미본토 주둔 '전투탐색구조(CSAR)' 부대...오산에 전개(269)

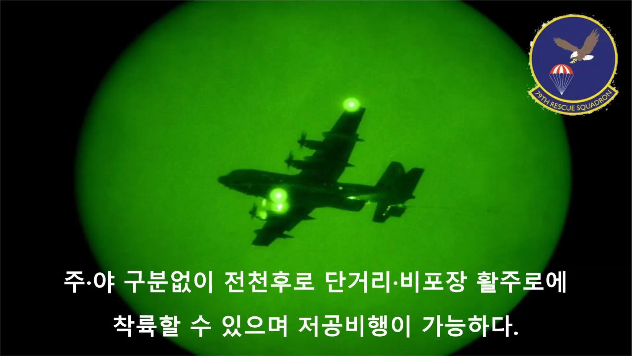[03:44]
더군다나 기체는 주야 구분 없이 전천후로 단거리나 비포장 활주로에 이착륙을 할 수 있으며 저공 비행이 가능하다고 합니다.